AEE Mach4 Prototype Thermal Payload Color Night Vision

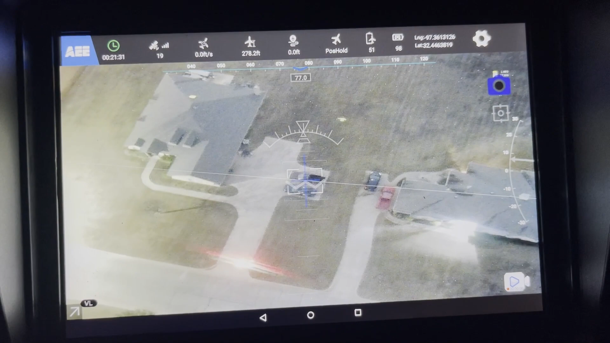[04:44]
So look at here, not only can you see, um, the, the yellow sweatshirt out there and you can see the arms on it.